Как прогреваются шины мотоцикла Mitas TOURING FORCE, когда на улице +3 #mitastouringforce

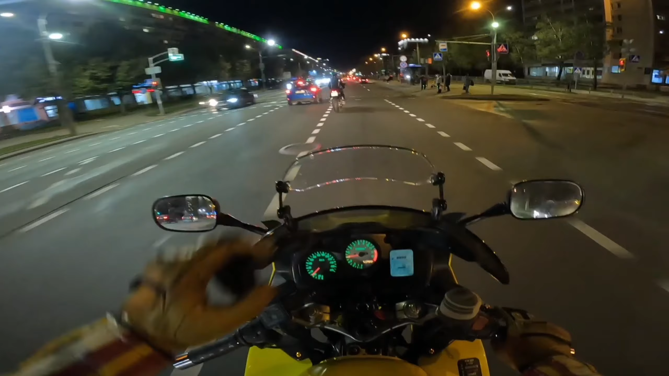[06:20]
Не могу убрать руки с руля, чтобы переключиться. Здорово, еще один отбитый. Ха-ха-ха. О, блин. Ты в кроссовках, что ли? Я надеюсь, не в кроссовках. Потому что в кроссовках точно ноги отмерзнут. Так. Ну что достаётся? А. Температура за бортом. Температура за бортом. Сейчас посмотрю на светофоре. Установлюсь. Переключу. Двигатель 77 градусов. Температура за бортом. Ну, давай пристраивайся. Так.
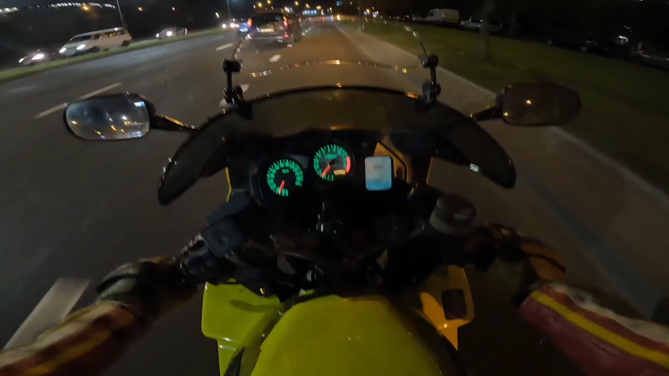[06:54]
Температура за бортом. Оно. Четыре градуса. Ну что ж, выезжаю на кольцевую и грею по крышке. Так. Запомнили. 620 км. Сколько километров я проеду по кольцевой, чтобы прогреться. Мой эксперимент походу чуточку проваливается, потому что здесь какая-то подогде.
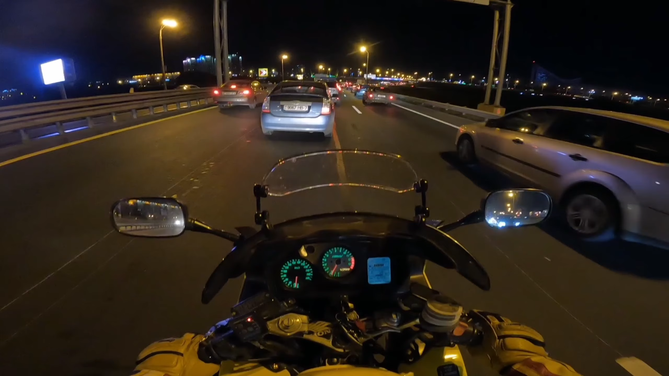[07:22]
пробка, но я надеюсь, что она ненадолго, чтобы я мог нормально выехать. Рейхов совсем немного, тут буквально от Зеленого Луга вот до проспекта. Так, а дальше вроде двигается, да?